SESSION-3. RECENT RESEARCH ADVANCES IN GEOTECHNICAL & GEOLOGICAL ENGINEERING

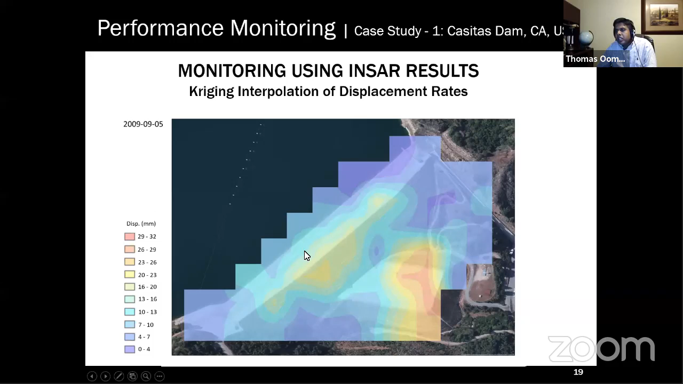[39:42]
And you can see by 2009, it has become much more prominent here. It's continuously moving. And this is the final. So you can actually see At maximum here, we saw that there was about 22 millimeters. Maximum displacement here was about 32 millimeters. So there is some movement happening here, and there is some uplift happening here outside the dam area.
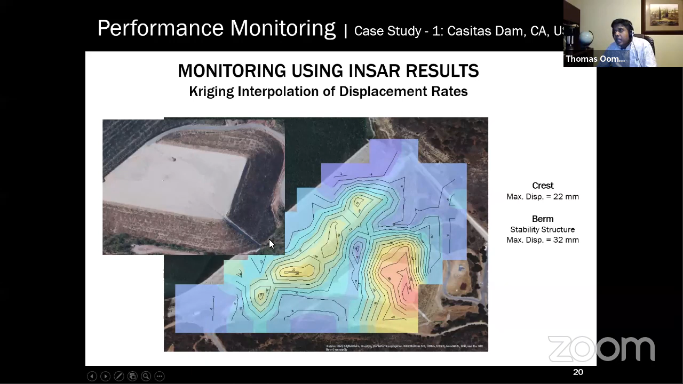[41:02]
We didn't see any visible sign, but there is, from the radar, we are seeing that there is significant movement happening at that location. Now, how does this help us in terms of monitoring dams?
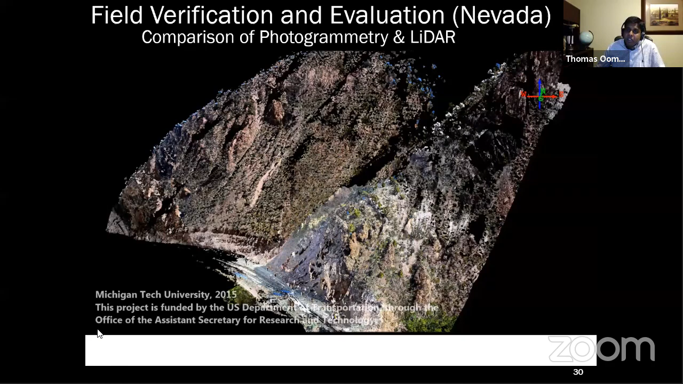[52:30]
$20,000-$30,000, to photogrammetry data, which only cost about $2,000-$3,000. And you can see the comparison. We had very good results from the photogrammetry and the LiDAR.
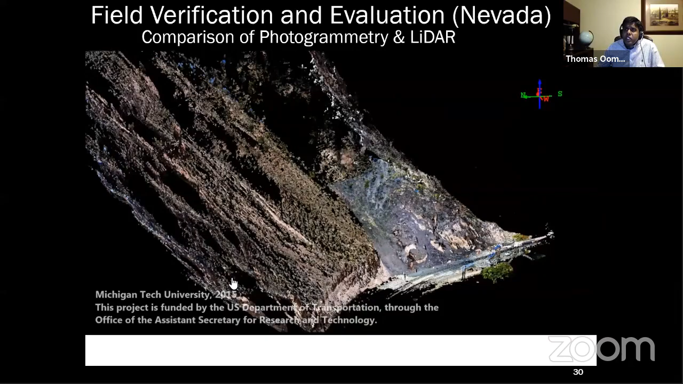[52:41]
So the video that you're seeing, the larger area is from the LiDAR. And this short area, if you're able to see this, my cursor, the short area is from the photogrammetry.
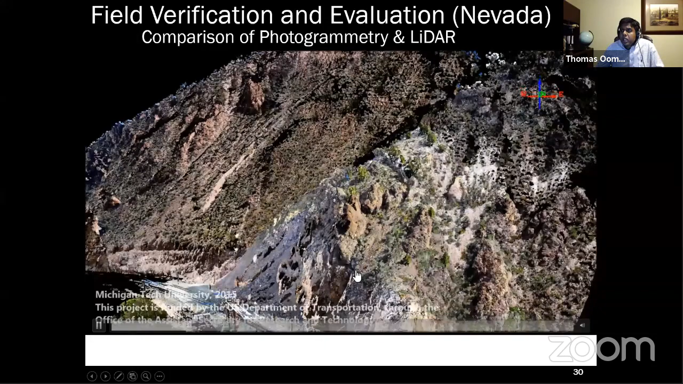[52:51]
You can actually see the rail infrastructure very clearly. You can actually measure any of those infrastructure. You can make measurements on the rock.
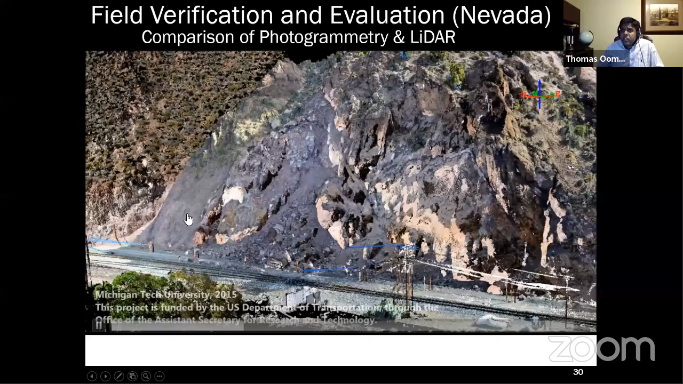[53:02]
You will see some of the failure planes that are forming. Right now, I'll turn off the LiDAR and just show you the photogrammetry in a second.
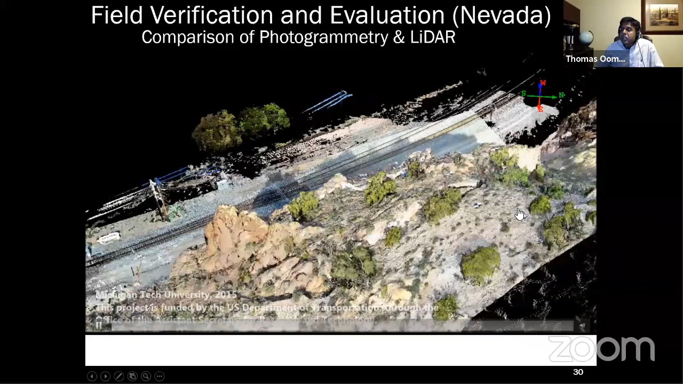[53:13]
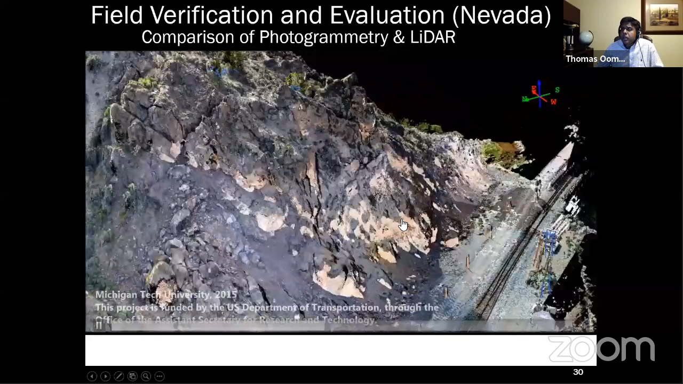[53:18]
So what you're seeing right now is only the photogrammetry data.
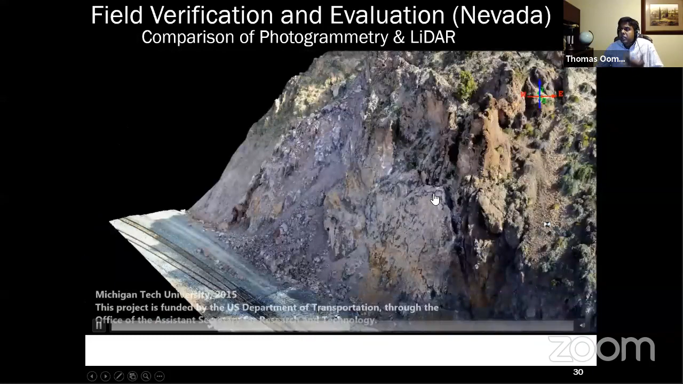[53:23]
So using a DSLR camera, you can actually mark the failure plane that is forming there. So that's the scarp, the failure scarp. So this is the kind of data set that you can develop with the photogrammetry.
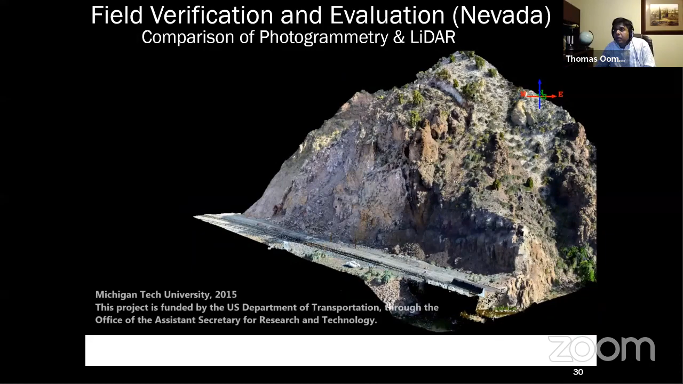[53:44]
In the interest of time, let me actually move forward.
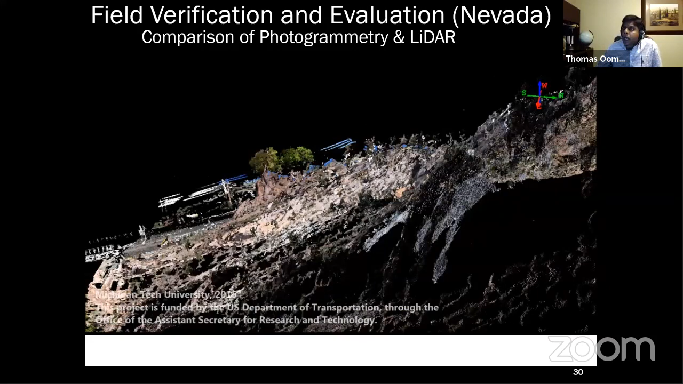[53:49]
There is another example that I want to show you here. Again, we are using photogrammetry to monitor a landslide that is forming near a bridge.
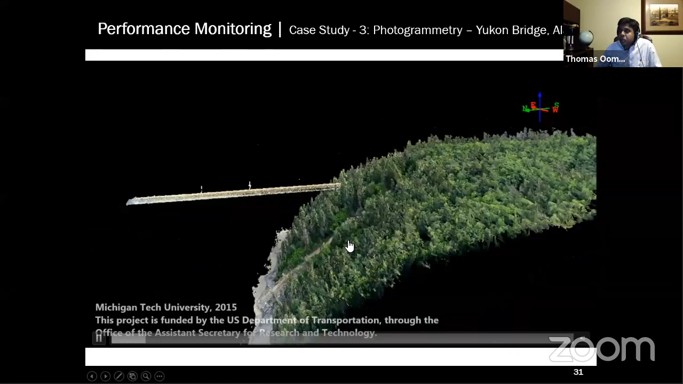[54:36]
This is a 3D model, it's not a photograph.
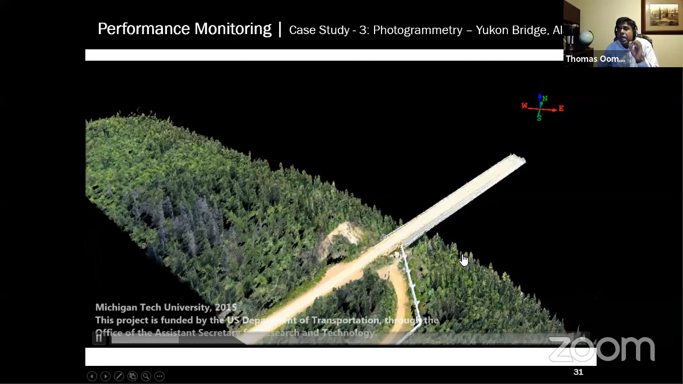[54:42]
So you can actually, it's a point cloud, you can actually measure the displacement at every point. We did this at two time periods.
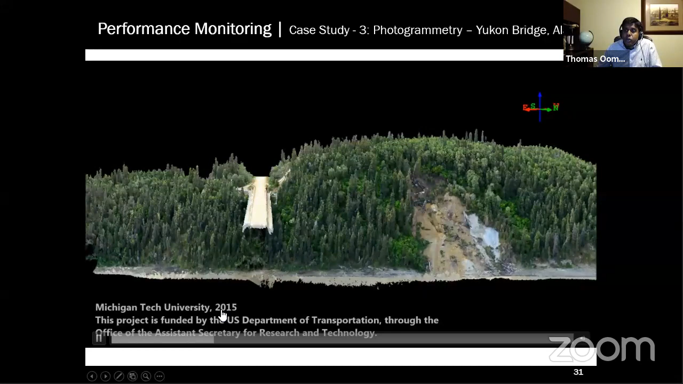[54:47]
We did it in 2015 and
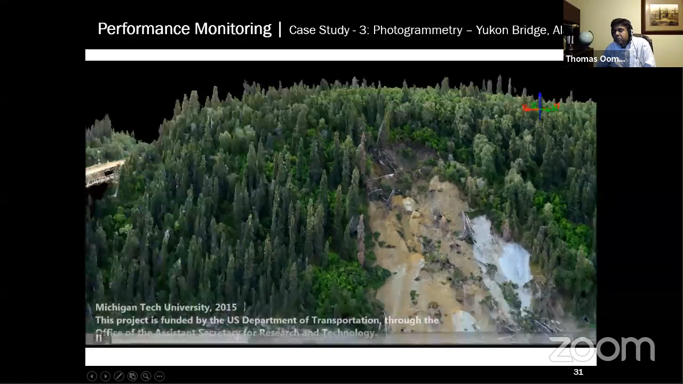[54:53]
2016. And you can see, 2014 and 2015.
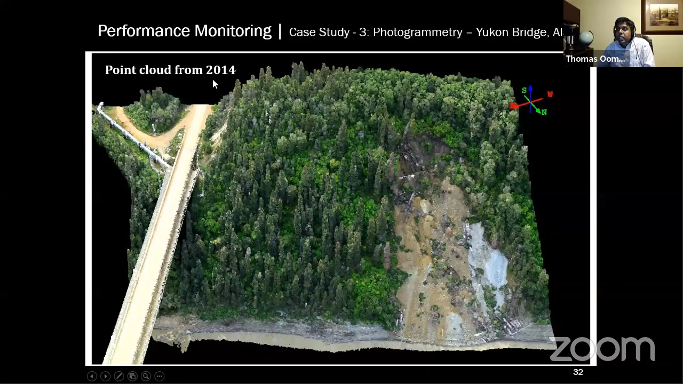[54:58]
So this is a point cloud from 2014. The next one is from 2015. You can see in 2015, they were doing some drilling here, which is not there in 2014.
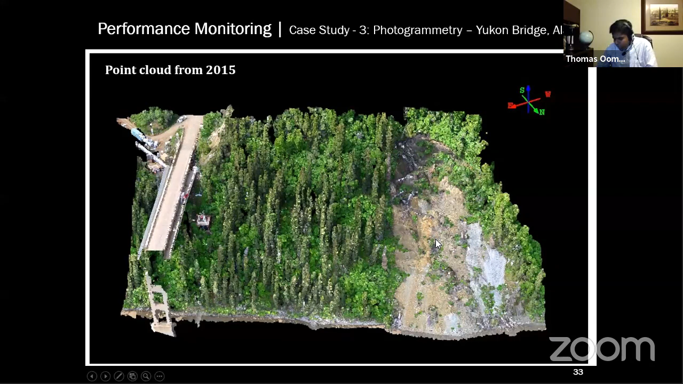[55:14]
And we did a change detection between the 2014 and 2015. You can see here, what we found was that there is only erosional features that are happening.